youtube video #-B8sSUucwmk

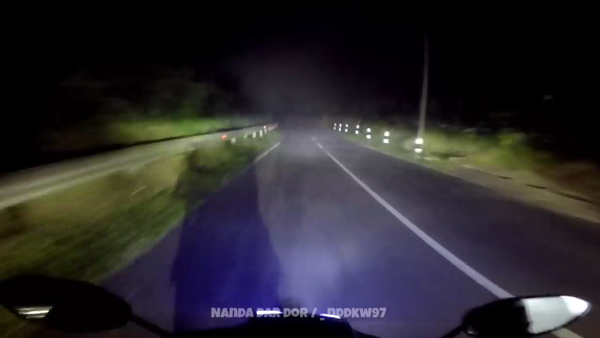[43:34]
Ini udah kabut ya, udah mulai berkabut pol. Jadi kita pelan-pelan aja, karena ini lampu putih itu gak kelihatan yo. Woi, wangel remnya cok, angel.
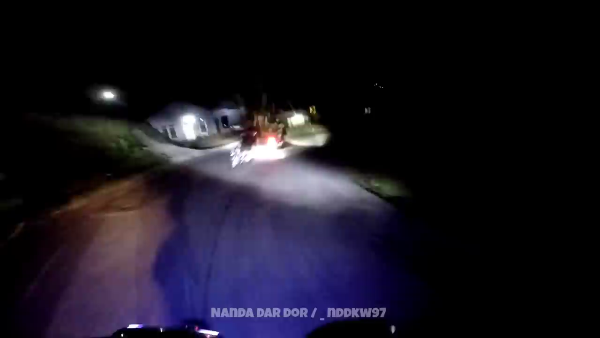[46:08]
Udah kayak anjing. Yo kebol ini kita udah mulai turun gunung yo. Mbak. Oke, Paul ini udah mulai turun gunung yo. Oke, nanti oh ini sebelah kiri kita. Kita mengingat pada tahun berapa ya, saya lupa waktu pas tanah longsor di sebelah kiri yo.
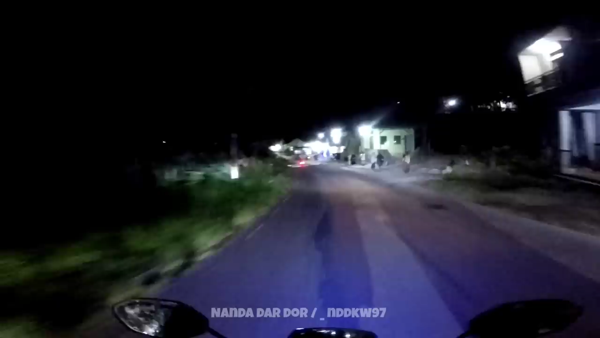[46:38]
Ini namanya daerah si Jemblung. Itu pernah banget viral itu, di sebelah kiri masih ada satu rumah yang enggak kena apa-apa yo. Padahal itu longsor dari atas sampai bawah itu. Hilang semua ya, kita bacain doa sedikit Al-Fatihah buat almarhumah ya, almarhumah buat desa si Jemblung. Nah ini jembatannya baru kalau gak dulu, ini hilang jembatannya Bol.